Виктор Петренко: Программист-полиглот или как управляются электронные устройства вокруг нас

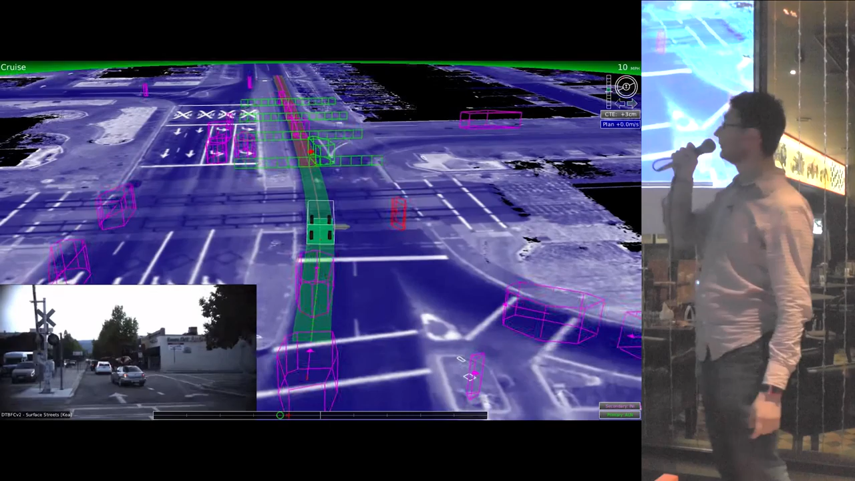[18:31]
но они уже катаются по дорогам Невады и Калифорнии вполне себе без водителей вот это то как видит мир этот автомобиль внизу обычная картинка дороги на большом экране
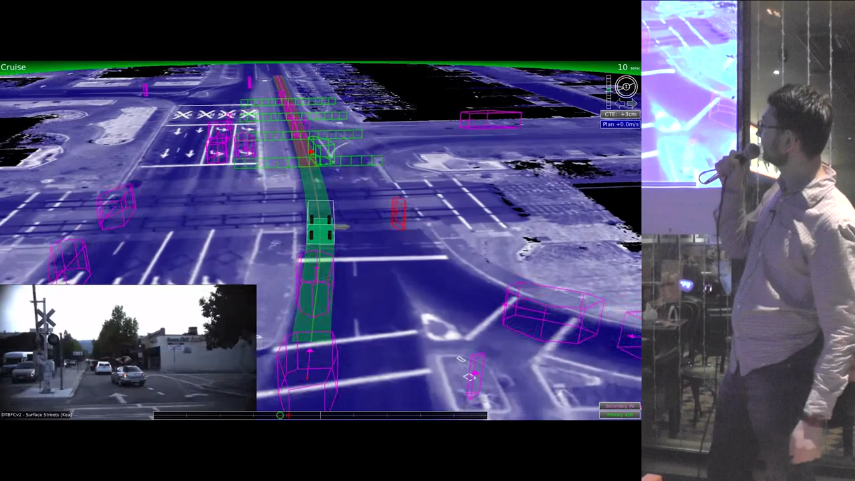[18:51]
всякие прямоугольники автомобиль умеет определять другие транспортные средства на дороге он может распознавать пешехода вот красная как раз пешеход еще желтым он помечает велосипедистов но в этом примере нету